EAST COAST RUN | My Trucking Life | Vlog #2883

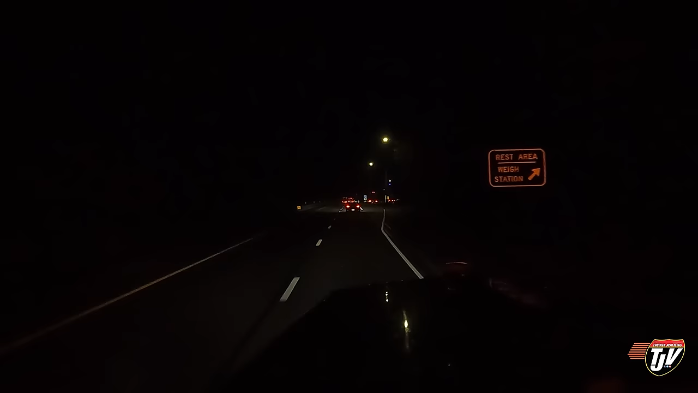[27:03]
Away from my destination, but it's getting pretty late and I don't want to be left without a parking spot tonight. I might have to park on the ramp here with all these guys. Okay, looks like we can park here.